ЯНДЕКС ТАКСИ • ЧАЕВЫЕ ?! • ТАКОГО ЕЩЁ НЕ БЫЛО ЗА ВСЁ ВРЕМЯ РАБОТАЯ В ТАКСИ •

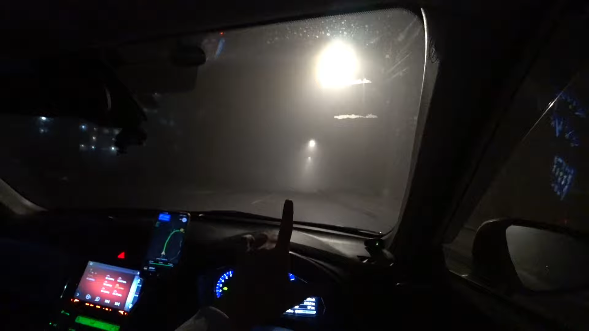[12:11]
а то бы вообще ничего не было видно потому что я только что заехал на зеленый бульвар а там нету таких фонарей будьте осторожны будьте аккуратны в такой погоде сложно работать но можно работать если бы был бы такой туман и дождь наверное бы я уже завершил бы сегодняшнюю смену но пока еще есть время время 10 часов еще два часа буду откатать и потом